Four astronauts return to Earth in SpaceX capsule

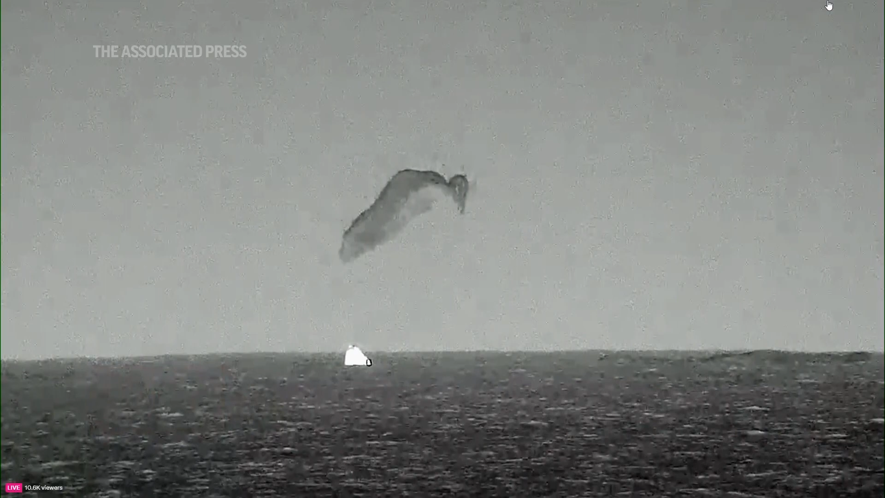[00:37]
i love this view because you can see the state of the heat shield it did such incredible work during atmospheric re-entry